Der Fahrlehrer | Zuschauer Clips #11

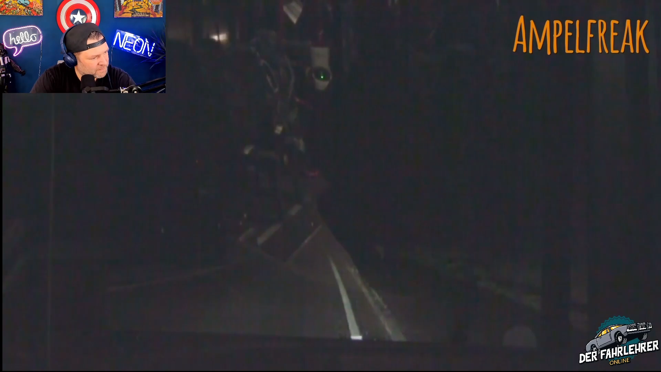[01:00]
Da sehen wir die Sperrfläche. Oh, du König!
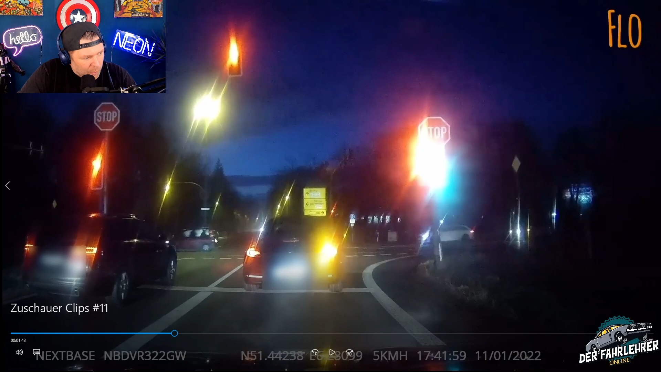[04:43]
Querverkehr hat auch grün. Und er fährt los. Weil das glaube ich aus dem Augenwinkel nur. Das ist wirklich dieses Schema. Aus dem Augenwinkel geguckt. Oh, der fährt los. Alles klar. Ich sehe auch irgendwas Grünes. Gut, ich fahre auch los. Und dann, ja. Knappe Geschichte hier. Pass auf. Zack. Wird gerade noch abgebremst. Gott sei Dank nichts passiert. Christian. Christian. Einer meiner besten Dealer hier.